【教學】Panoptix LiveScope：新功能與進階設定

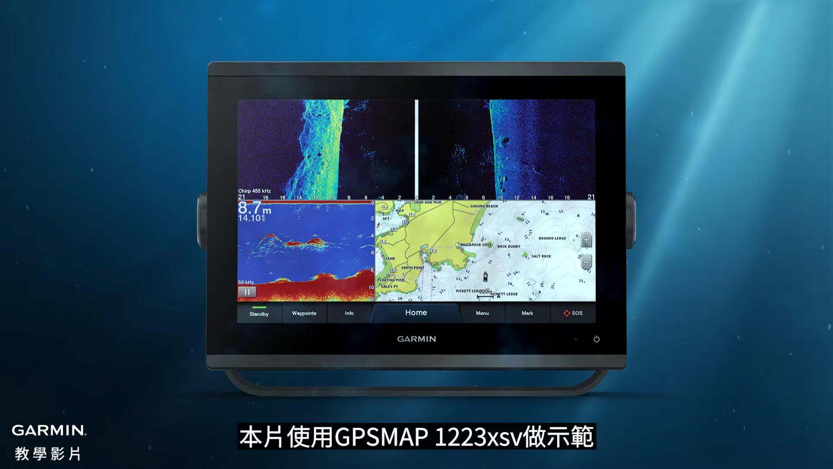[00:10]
On screen: depth 8.7 m
1223-XSV 做示範1.
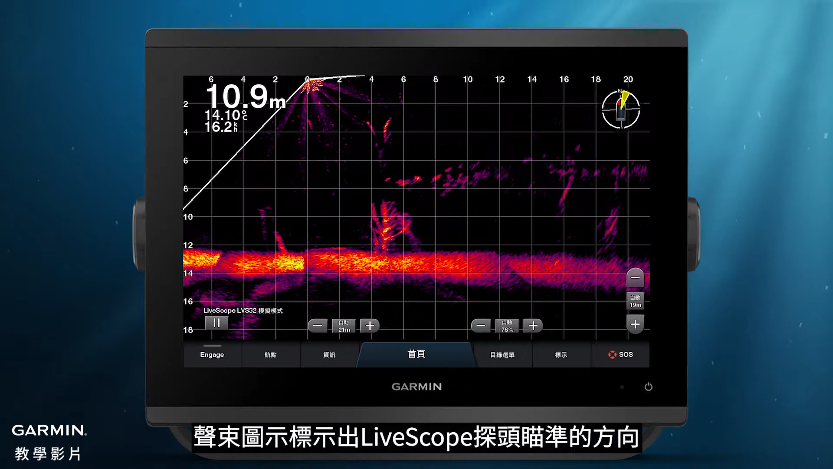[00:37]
On screen: depth 10.9 m
聲數圖示聲數圖示表示出LiveScope探頭瞄準的方向您可以切換不同的顯示方式
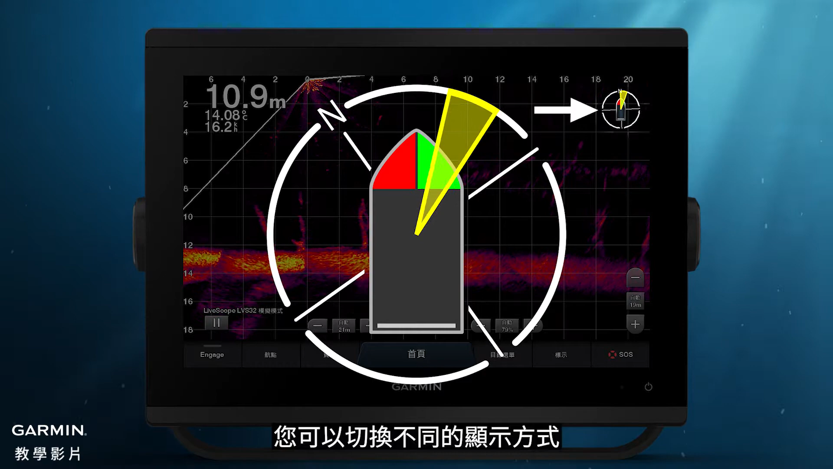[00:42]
On screen: depth 10.9 m
在聲納設定中選擇配置聲數圖示您可以選擇傳手向上、聲數向上、
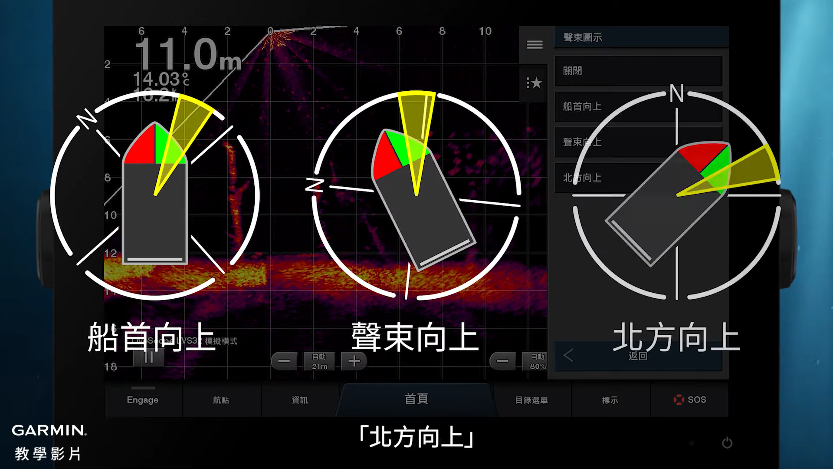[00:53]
On screen: depth 11.0 m
北方向上或是關閉聲數圖示功能需要校正螺盤後才能使用
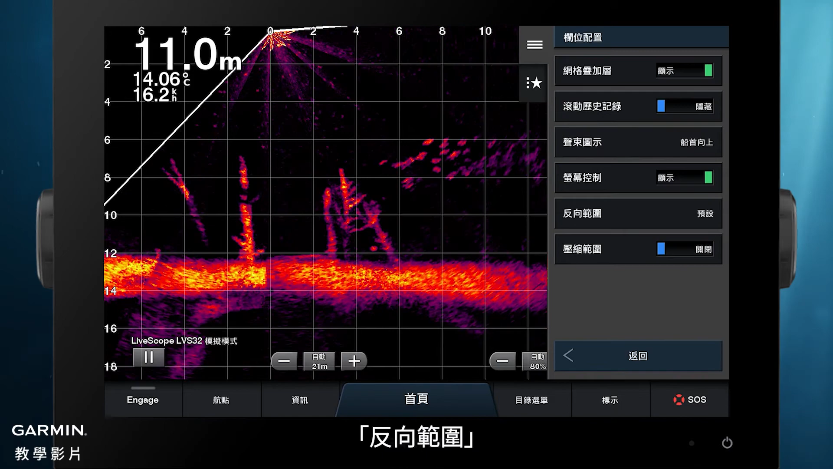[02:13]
On screen: depth 11.0 m, water 14.06°C
選擇想要的顯示方式
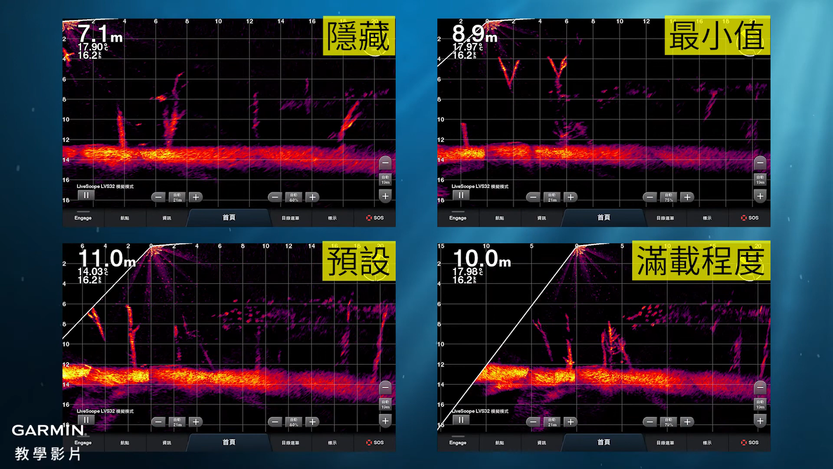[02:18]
5. 設定建議以下是一些與雜訊有關的設定建議